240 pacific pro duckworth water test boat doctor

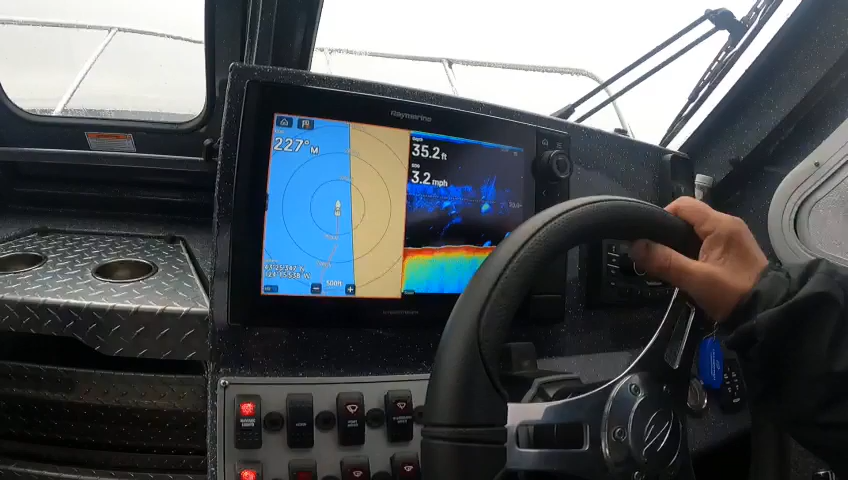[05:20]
On screen: depth 35.2 ft, speed 3.2 mph
see what my depth is my course now here's a good example it gets hazy kind of like this where you can't see uh either carry a compass with you or have a little
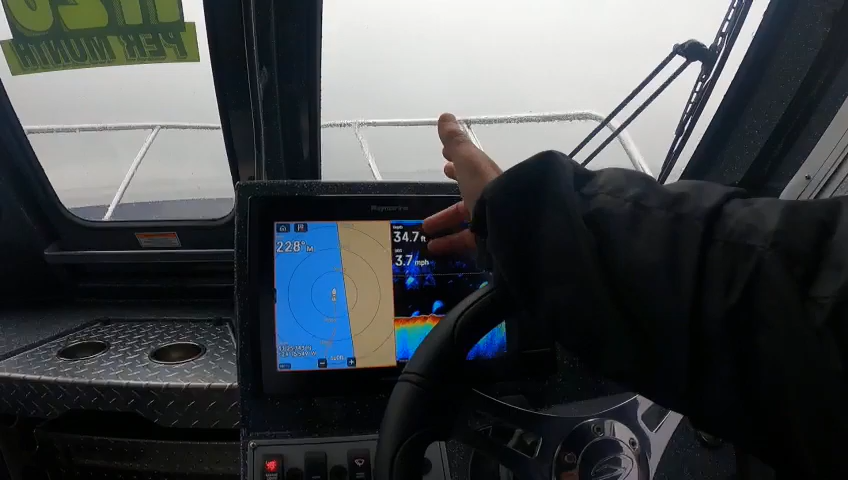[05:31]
On screen: speed 3.7 mph
top mounted compass because there's no maps maps in here right now so you
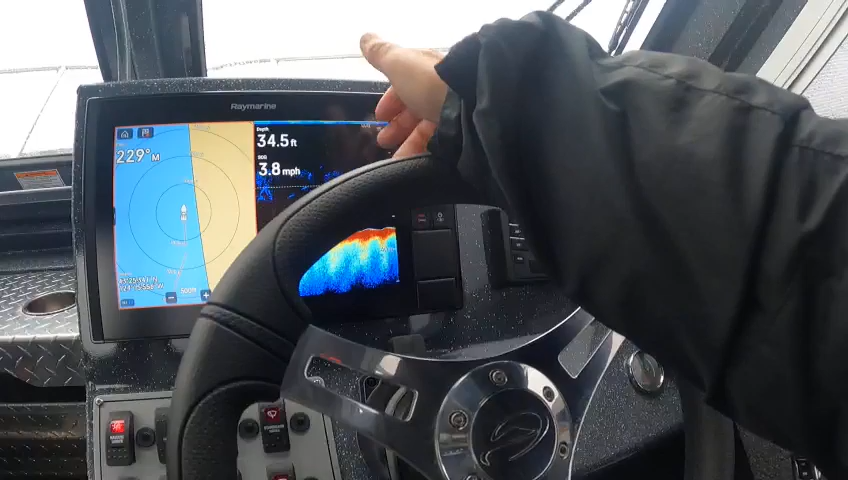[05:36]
On screen: depth 34.5 ft, speed 3.8 mph
get lighthouse or navionics and when you do it you have to go into the settings like into